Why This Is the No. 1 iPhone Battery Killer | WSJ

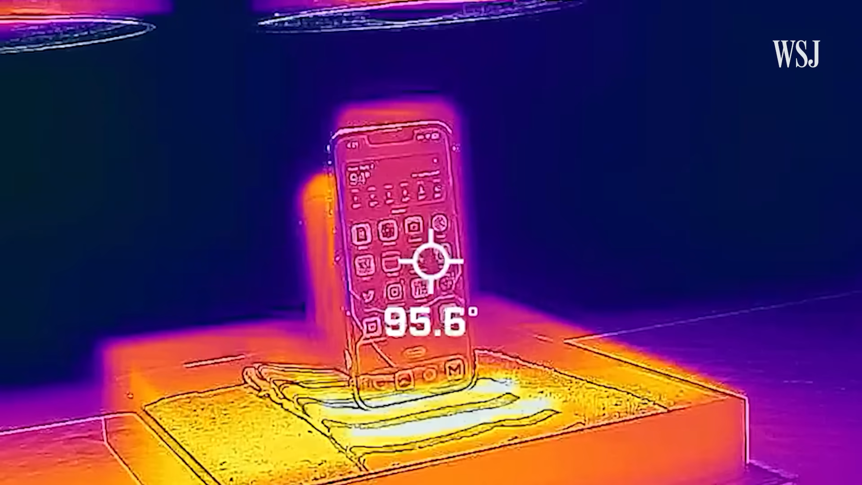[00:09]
There was only one way to find out. Put some phones under a food heat lamp, of course.
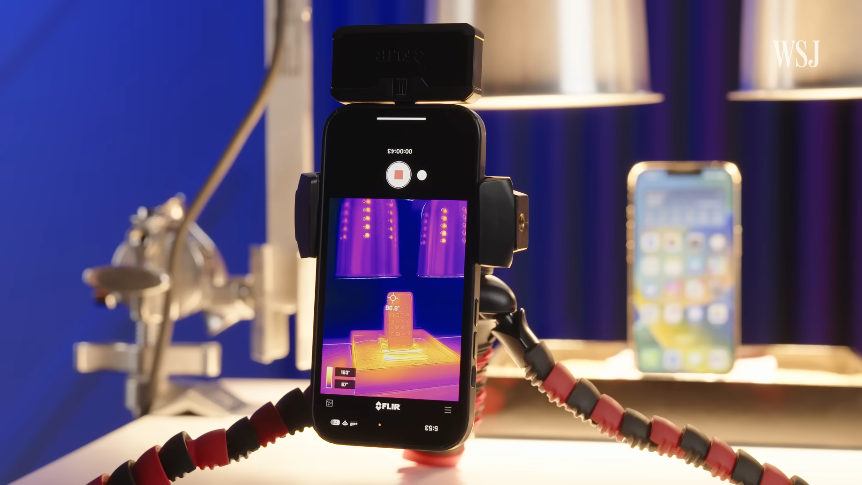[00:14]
And 137 degrees, and there's the screen. Please do not do this at home.
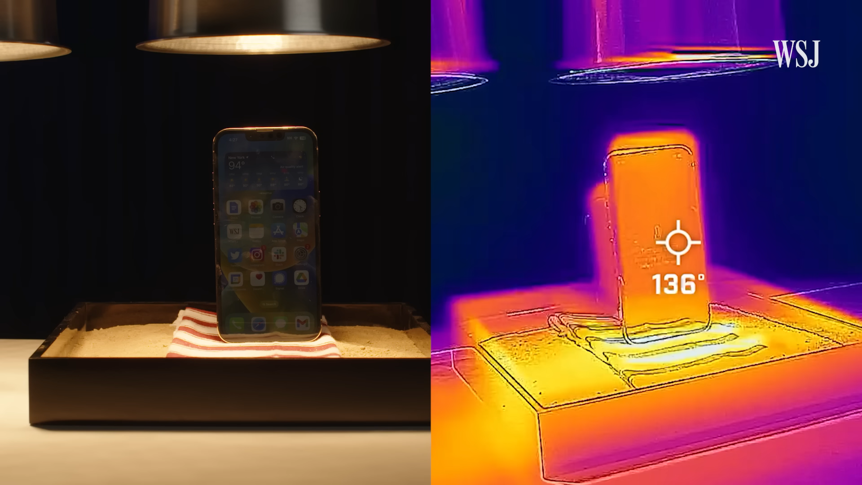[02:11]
The first test was just the phone under the fake sun. The alert popped up on the iPhone after baking for 7 minutes and 20 seconds,
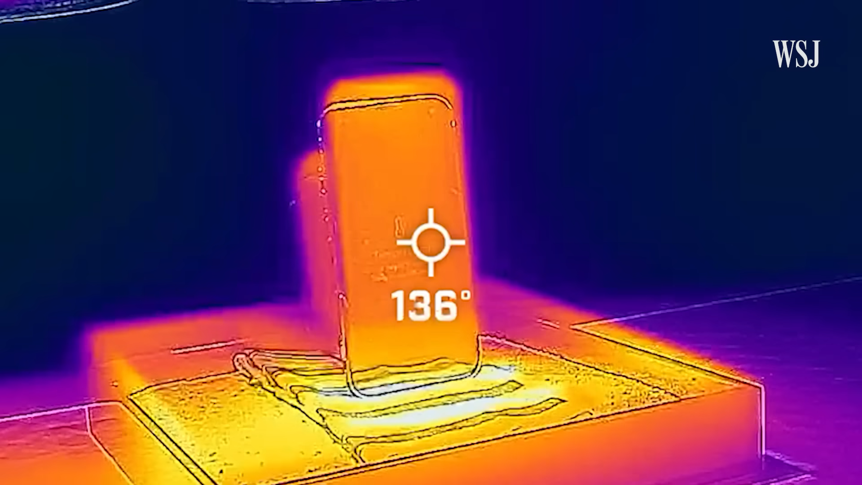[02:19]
just as the front of the phone's temperature hit 137 degrees.
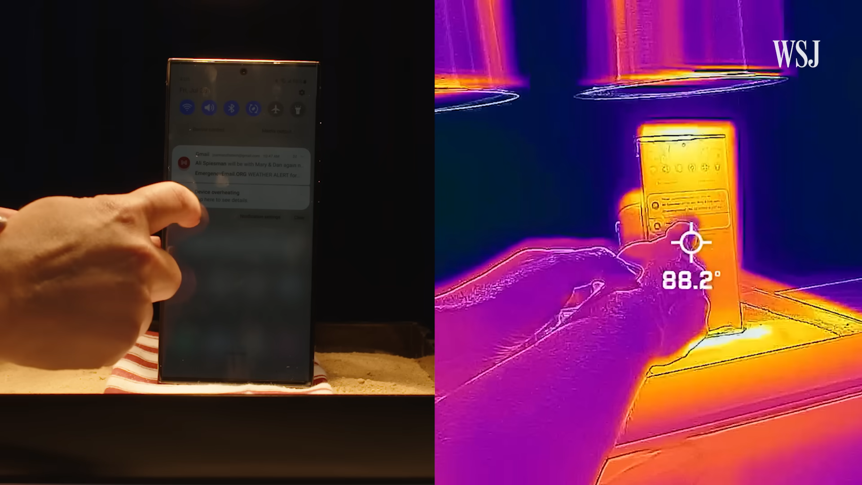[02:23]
On the Samsung, an alert popped up that the phone was too warm about 7 minutes in, when it was 128 degrees.
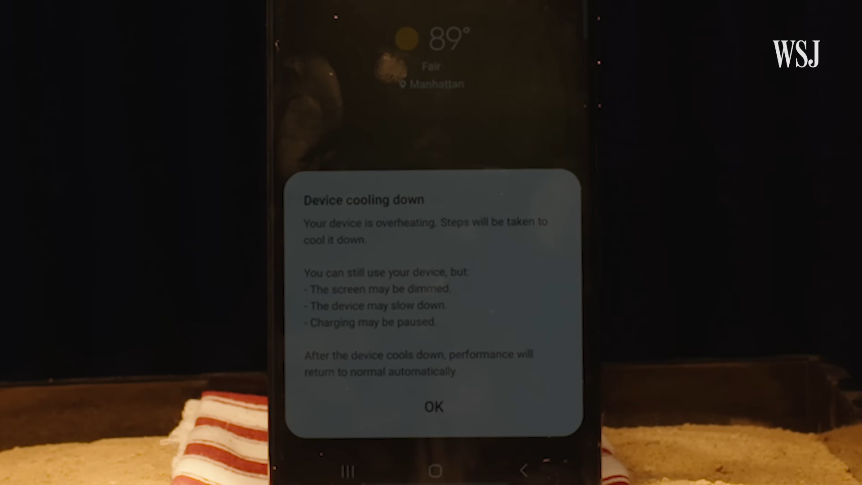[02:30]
But unlike Apple's warning, Samsung's doesn't limit you from using the phone. It just limits usage of some parts of the device.
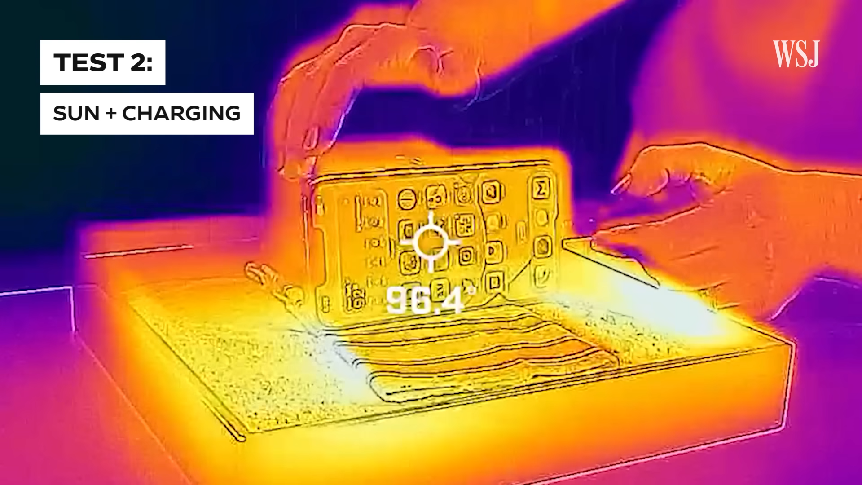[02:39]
The second test, I wanted to know if fast charging, which generates heat on its own, would make the temperature rise faster.
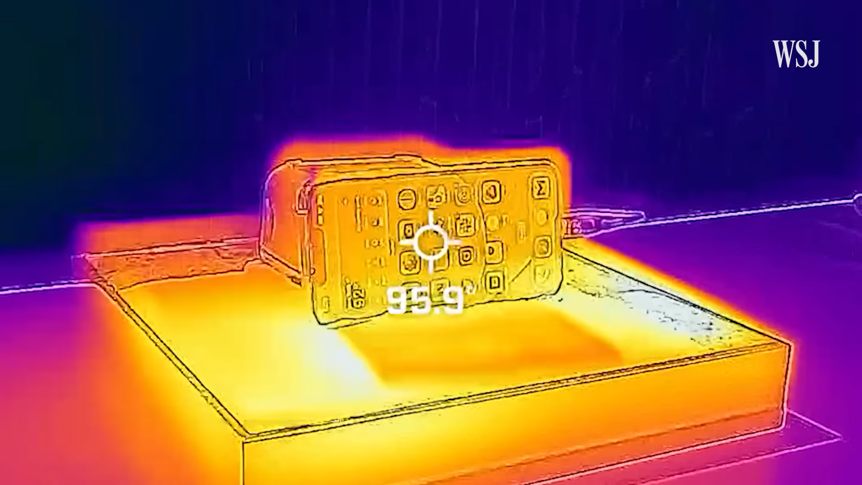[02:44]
So I ran the experiment while the phones were charging with this special cord that shows the charging speed.
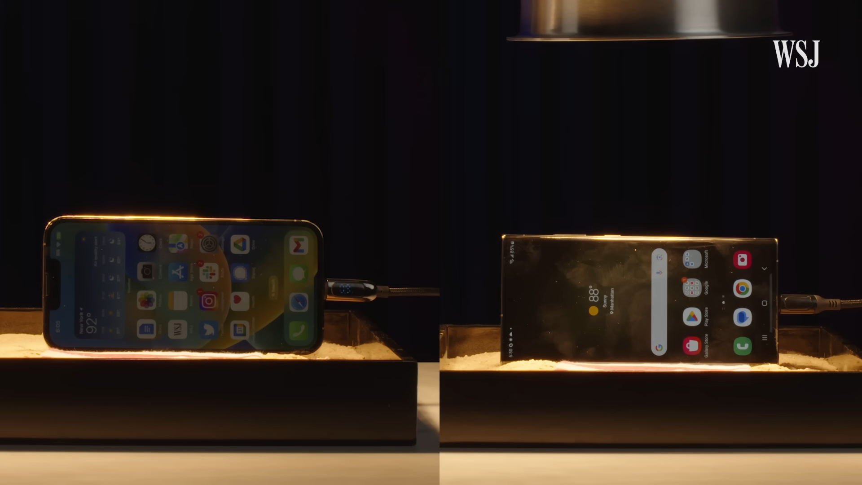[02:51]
With both the iPhone and the Samsung, the phones just slowed the charging speed as they got warmer. Oh wait, now it's going down the charging speed.
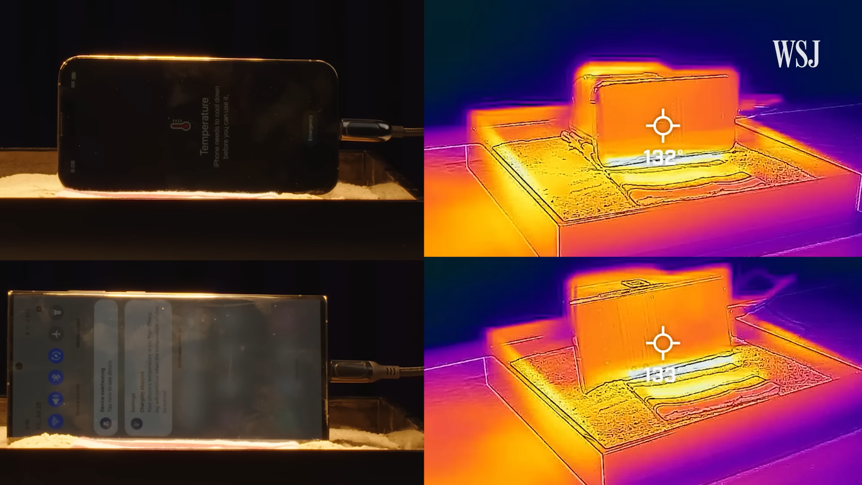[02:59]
Both phones had their alerts pop up around the same temperature, between 130 to 135 degrees. Ow.
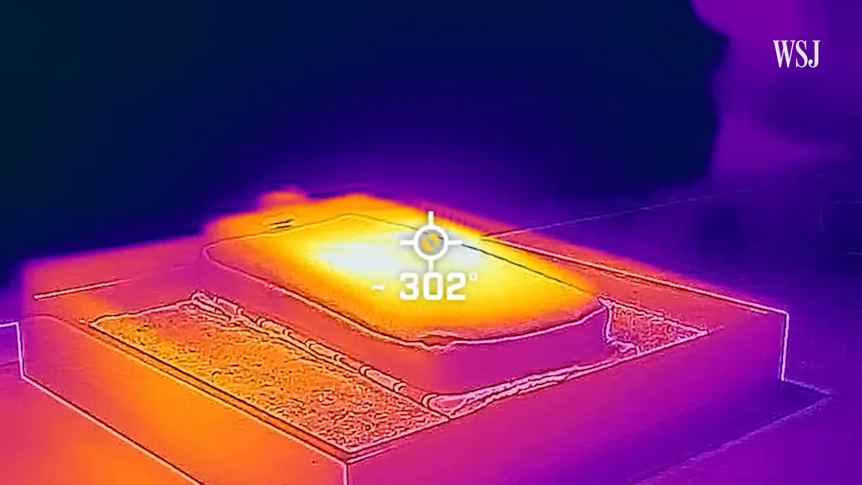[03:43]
Oh no. It's smoking. It is. It is.
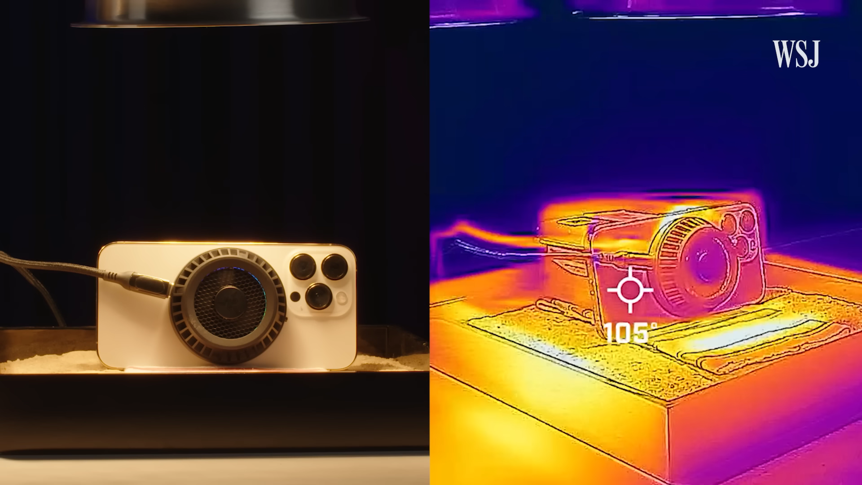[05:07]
Still, I was blown away at how cool it kept the phone.